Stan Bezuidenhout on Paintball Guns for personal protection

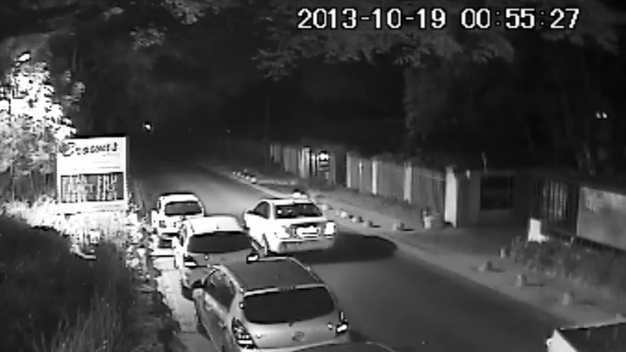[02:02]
outside the club so we were able to get copies of the video on close analysis of the video footage the car could be seen approaching
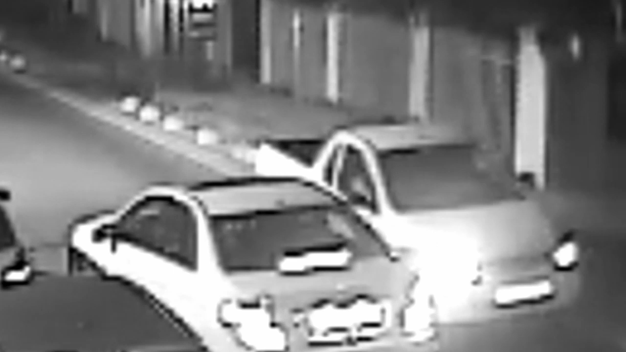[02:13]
swerving at the last minute my client pointing his paintball gun out of his window and firing a shot a puff of pepper powder could be clearly seen on the video as it bounced off the glass